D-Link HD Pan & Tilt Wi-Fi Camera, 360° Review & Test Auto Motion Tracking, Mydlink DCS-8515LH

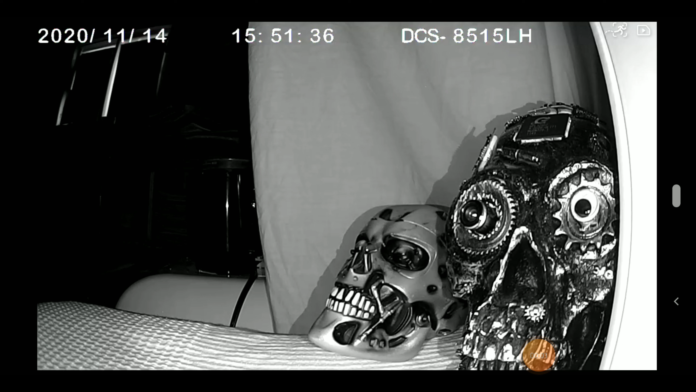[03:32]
So, here's a view of the night vision on the inside, close range. That's about what you're looking at.
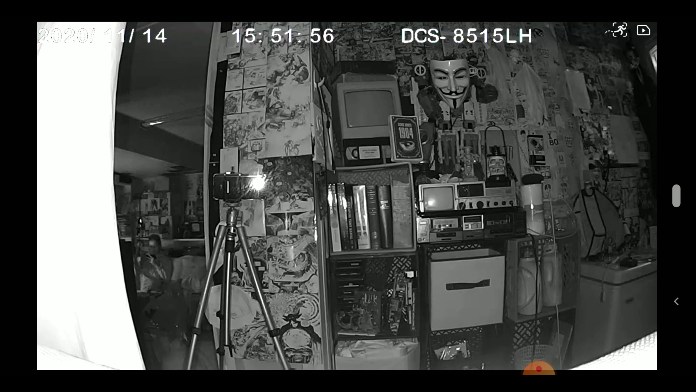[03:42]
That's about what you can expect to see. It's pretty good. It's reasonable. As far as security cameras go, I like it. It's a good picture. 20 megapixels. 20 megapixels. Not so bad. Not so bad. Not so bad.
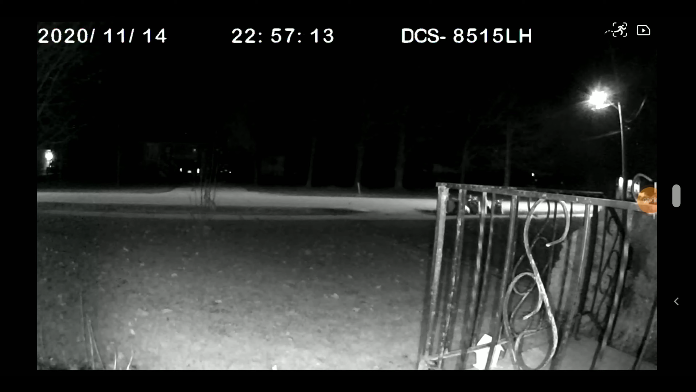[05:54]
so here we have a pretty good idea of what it looks like at night you can just barely see the neighbor's place i can see my own house i can see people that go by on the sidewalk but i definitely wouldn't be able to easily identify them unless they came up to the lawn about halfway i got this thing outside it's zero celsius and i'm not having any problems it started snowing a little bit and the camera was all over the place that was interesting i should say this is not